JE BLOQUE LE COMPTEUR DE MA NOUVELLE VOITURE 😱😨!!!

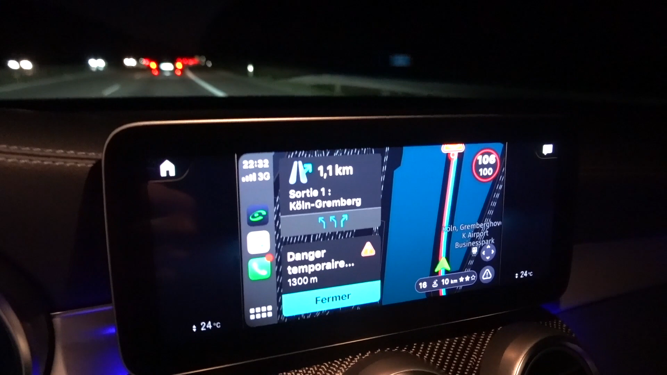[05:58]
Donc là, comme vous pouvez le constater, grâce à CarPlay, on va devoir prendre la prochaine bifurcation dans 980 mètres et
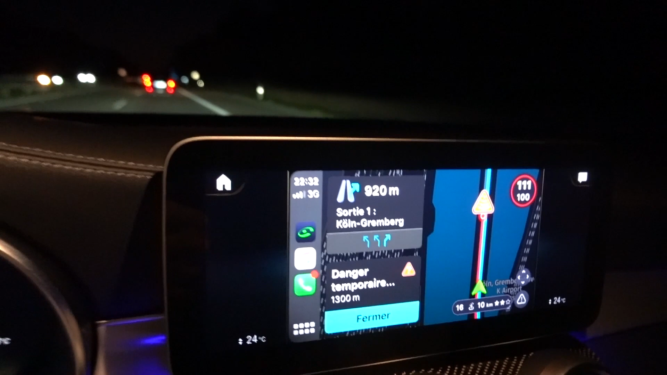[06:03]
j'espère qu'on va vite arriver du coup sur une zone no limite, entre guillemets.
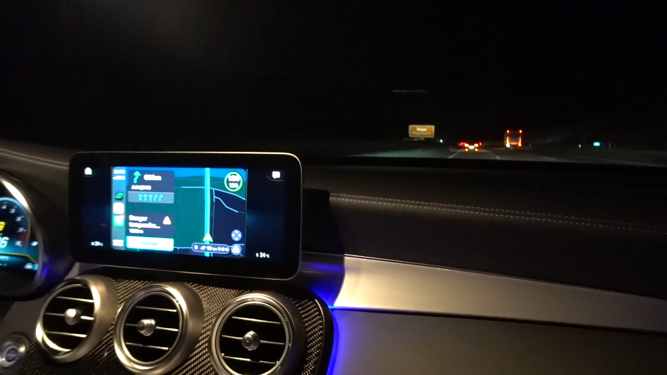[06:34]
C'est même très loin d'être le cas parce que bah, là, par exemple, voilà, on est sur une zone qui est limitée. Donc c'est pas tout le temps à fond la caisse.
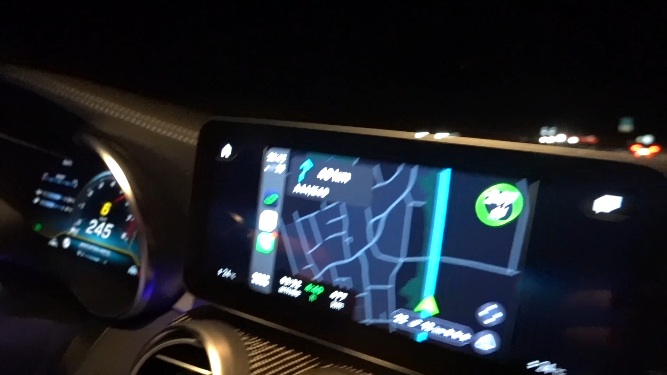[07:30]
Mais la caméra n'est pas stable malheureusement. Mais vous voyez, mais la c'est ça voiture, au niveau tenue de route, elle est vraiment bien, ouais. C'est incroyable.
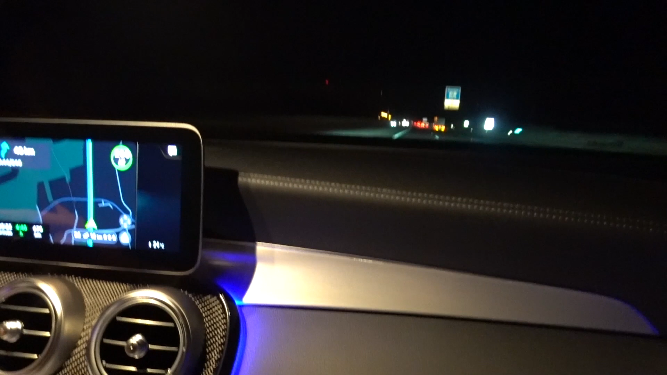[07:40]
En fait, t'es dans un SUV, mais t'as l'impression d'être dans une voiture de une berline, en fait, une voiture de sport. Voilà, tu vois, ça passe à 100, donc faut freiner tout de suite. Voilà, vous voyez, à 100 km/h, faut respecter.
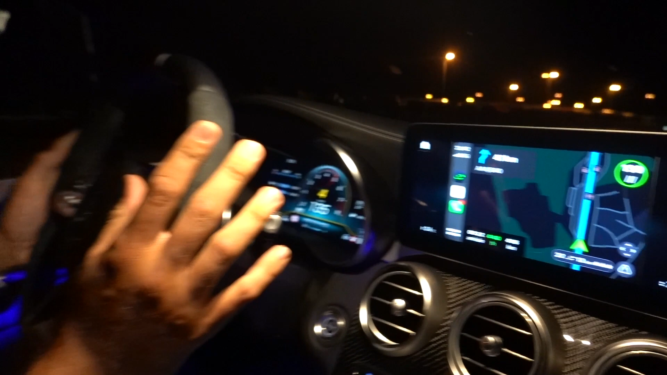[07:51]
On se remet à 100, là, ça passe à 80. On respecte. Pourquoi? Parce qu'il y a une station essence ici, comme vous pouvez le voir. Donc, comme je vous disais, dès qu'il y a des insertions ou des sorties d'autoroute, vous voyez, ça rebascule en limité.
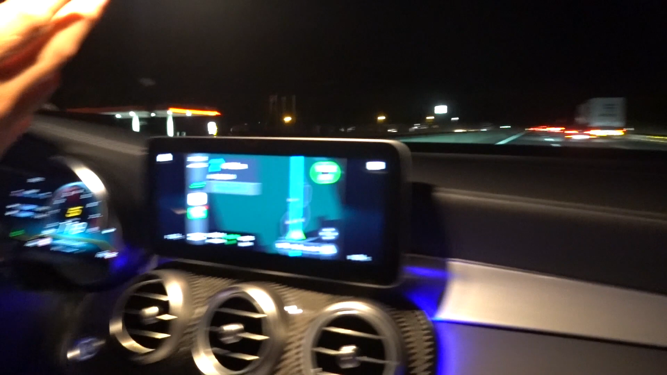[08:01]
Vous voyez, même si là ça n'a pas pris en compte sur l'application,
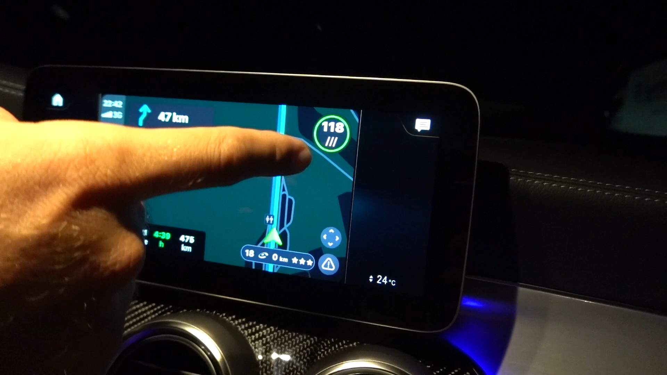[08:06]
parce que du coup je pense que ça prend pas en compte ces petits passages, mais sinon voilà, l'autoroute en règle générale est illimitée ici.
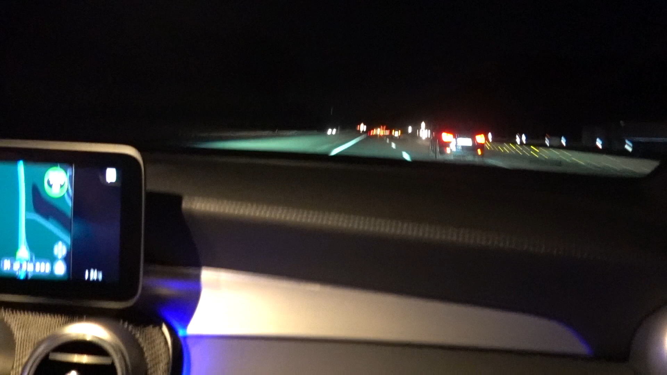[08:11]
De toute façon, on le voit au loin, il y a un panneau en fait avec l'affichage. Est-ce que c'est... Non, c'est pas illimité. Non, là, non, c'est toujours illimité en fait. Apparemment.
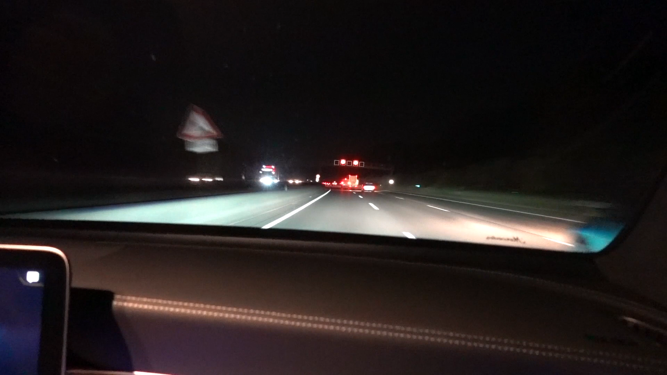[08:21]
Non, là c'est limité à 80 pour l'instant. Ah ouais, sur là, comme vous pouvez le voir, voilà, vous voyez, voilà, en fait,
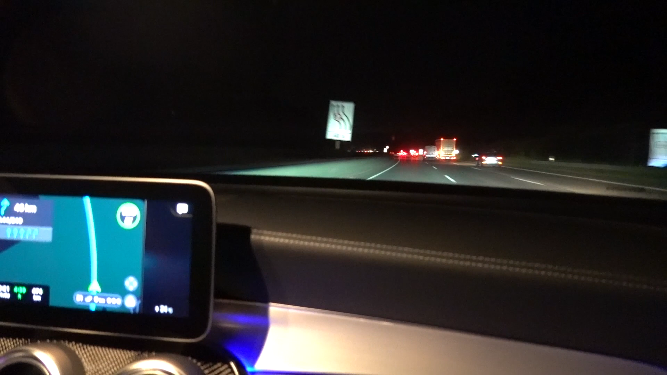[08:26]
en Allemagne, dès qu'il y a le moindre danger entre guillemets sur l'autoroute, ou dès qu'il y a la moindre potentielle zone à risque, ils remettent une limitation de vitesse.
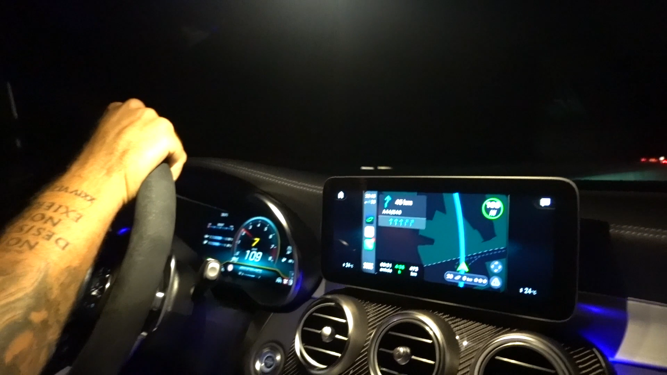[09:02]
Donc c'est un 4x4, voilà. Je trouve que ça monte quand même super vite. Voilà, donc ouais, là, voilà. Ça c'est le panneau illimité ici. Voilà. Donc la zone de limitation est finie. Donc là, on repasse en zone illimitée. Voilà, donc là, voilà, comme vous pouvez le voir ici. Et là, tout le monde recommence à accélérer. Alors, la sonorité du moteur est pas mal du tout. Ça c'est un beige, ouais.
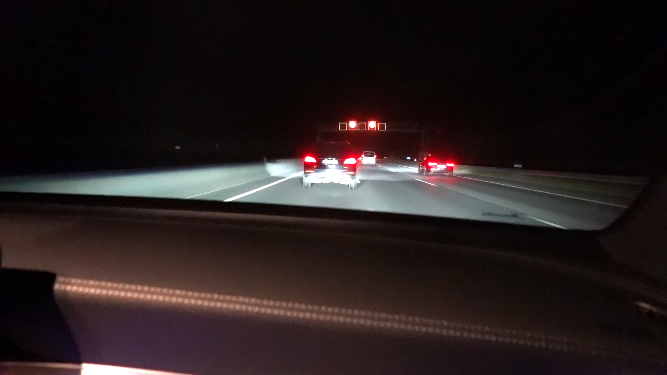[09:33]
Qui veut pas se pousser malheureusement. Si, il va se pousser parce que voilà. À la dernière minute. On est en Allemagne et ici c'est les chevaux qui partent. Donc clignotant à gauche. Voilà, toujours un petit appel de phare par sécurité pour prévenir qu'on arrive parce qu'on est quand même à 200 km/h. On est déjà à 225. Voilà, ça va très très vite. compteur, montre le compteur aux gens, frérot. Ça te rappelle des souvenirs?